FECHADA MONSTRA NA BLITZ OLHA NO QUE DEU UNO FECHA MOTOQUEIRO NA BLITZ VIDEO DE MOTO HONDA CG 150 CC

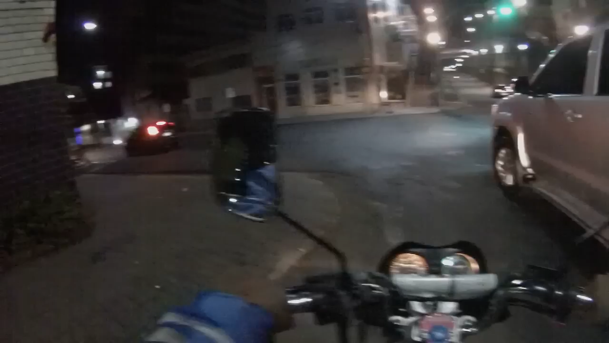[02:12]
Ih embaçou Que que porra é essa Blitz Você vai parar ai Você vai ficar parado ai
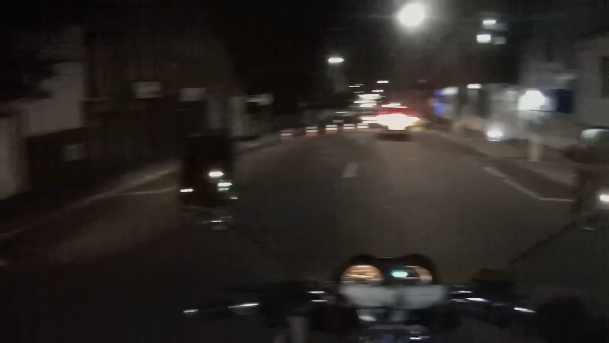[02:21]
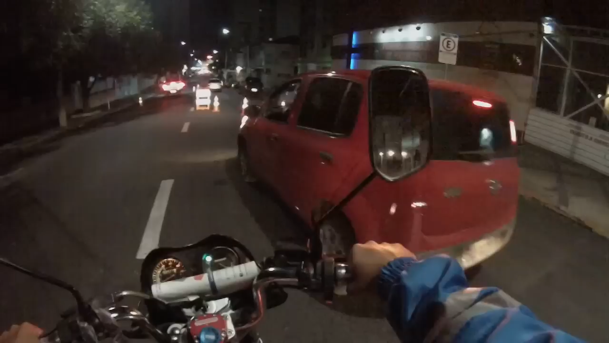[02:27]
Olha o cara meu O cara tá me dando fechada Na Blitz velho Vê se pode um negócio desse